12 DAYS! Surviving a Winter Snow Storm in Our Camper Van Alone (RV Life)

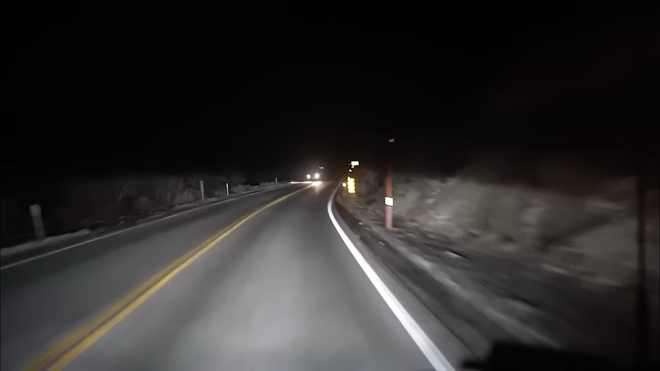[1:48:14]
We have arrived. We have arrived. Yay. There we go, pulling in. Look at the snow. Campground.
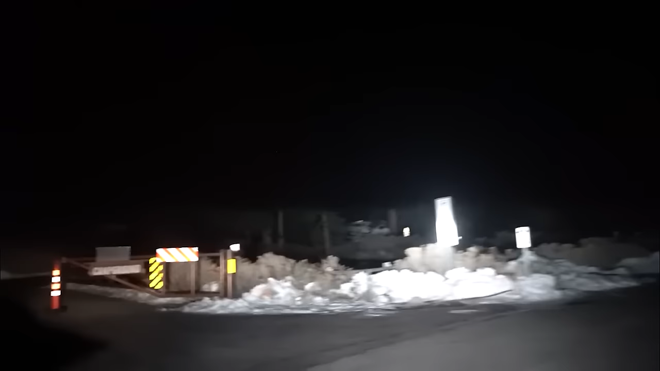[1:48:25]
Right? Campground, we've arrived. Campground.
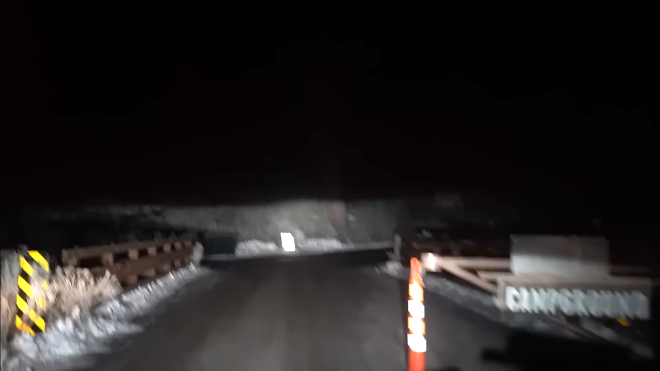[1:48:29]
Wow. It's more of a dusty. I know, it's funny. We expected even more snow, but. Yeah.
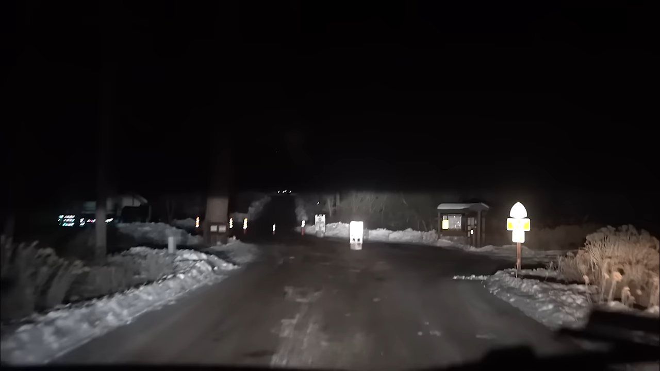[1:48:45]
Oh yeah, it's our buddy. It's our buddy. We have returned. It's weird. There's no hose coming out to feed us. I know. Unlike last time.
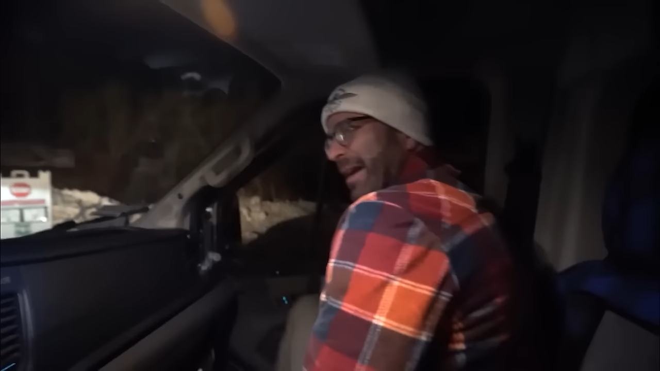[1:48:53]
I guess self-service. Move the comb. Self-service.
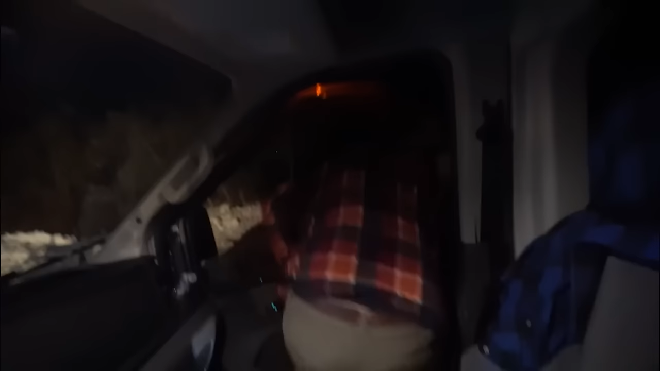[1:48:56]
Dave, you got to get out there in the cold and move that comb for us, baby. There he goes. He's moving the cone.
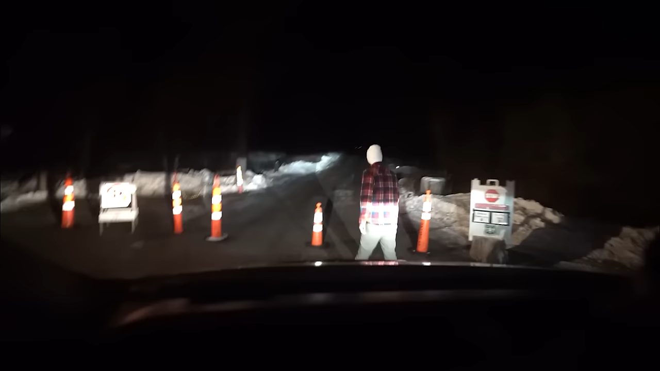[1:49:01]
And then I'm going to Have to drive this through.
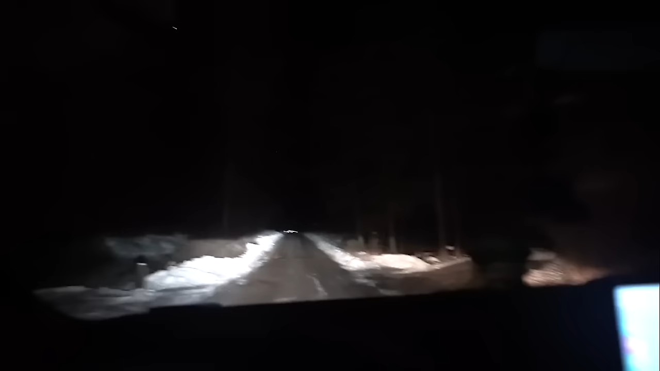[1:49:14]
So we're gonna be on the right hand side, I think is the next one up. See, I knew it. You knew it. I knew it. All right. Well, let's look at some snow here. We could probably find some snowshoeing around. You go a little bit higher in the mountain, and suddenly all the snow's there.